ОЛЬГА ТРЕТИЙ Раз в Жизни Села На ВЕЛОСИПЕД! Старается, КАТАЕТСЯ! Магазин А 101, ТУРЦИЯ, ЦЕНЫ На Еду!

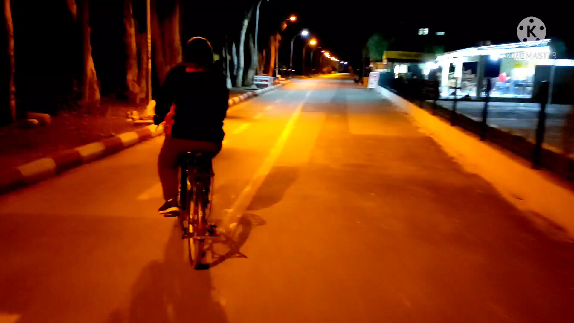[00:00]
мы решили не рисковать пешеходами на дорогах тут совсем у нас никого нету решили покататься здесь
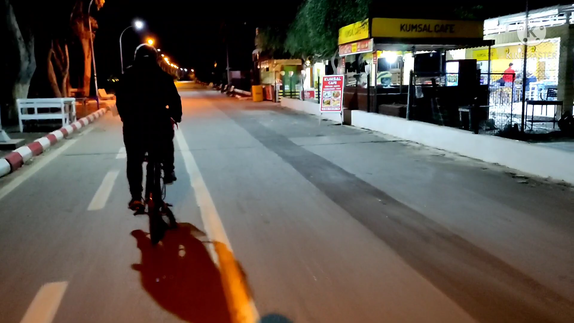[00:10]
кафе мафе сидит еще гулять играет
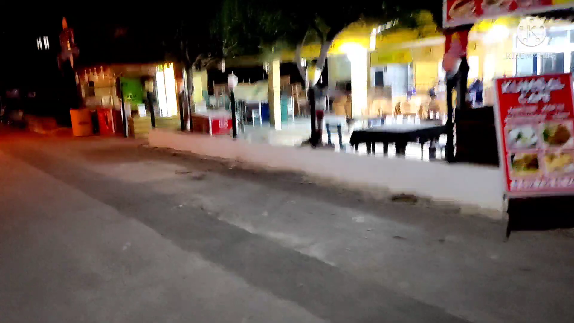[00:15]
в доминошки как сюда и тут вообще пусто на
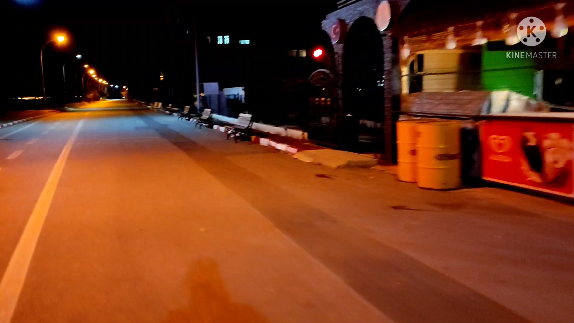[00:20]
дороге хотя мотик он едет навстречу а там дальше если ехать за мостом пешеходы мне лежать
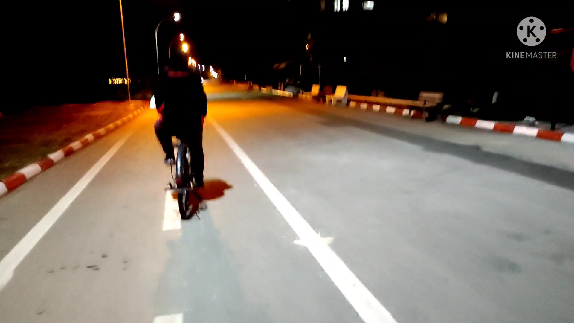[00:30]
здесь как едешь нормально на объять этот мы решили туда не ехать в там дальше могут быть намного больше людей гулять а там еще собаки там за мостом которые могут быть равнодушными к велосипеда могут быть неравнодушными море слышите я вот не его вижу в принципе вам на не видно на это
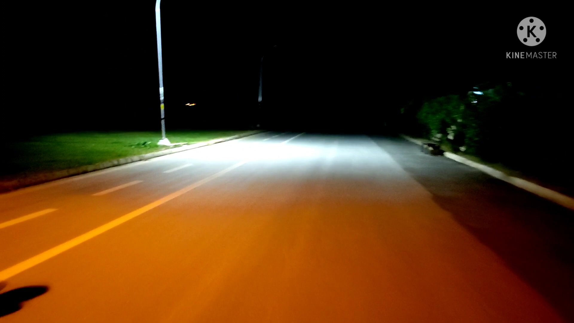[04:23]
вот тут у нас в темноте какие-то непонятные белые квадраты